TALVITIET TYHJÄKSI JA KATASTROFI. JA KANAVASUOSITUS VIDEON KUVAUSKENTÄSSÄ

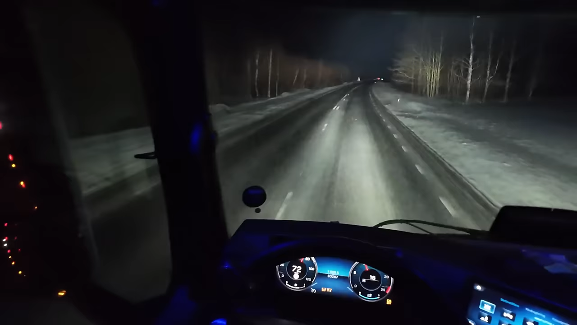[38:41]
Tuota vaan jännittää tuo maaseututie tuolla, mikä menee sinne lanssiin, niin se ei se nyt hirveen pahaa ole siinä laijassa semmoista sohjoa ja kohmettunutta sohjoa. Ei tyhjää luistele. Ei se niinku sillä liukas, mutta menneehän nyt sillä kiihitysliukkaaksi. Kiihitys- ja jarrutusliukkaaksi.